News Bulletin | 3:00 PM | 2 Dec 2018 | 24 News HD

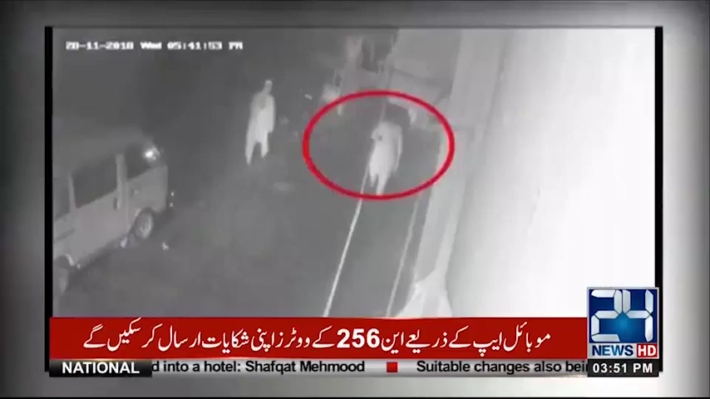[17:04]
گجرمالہ کے علاقے شیرمالہ باق کے قریب کھڑے کیری ڈبے سے چور تین لاکھ روپے مالیت کا کپڑا چرا کر فرار ہو گئے دو دن قبل ہونے والے واقعے کی سی سیڈی وی فوٹیس ٹوینی فور نیوز کے پاس ہے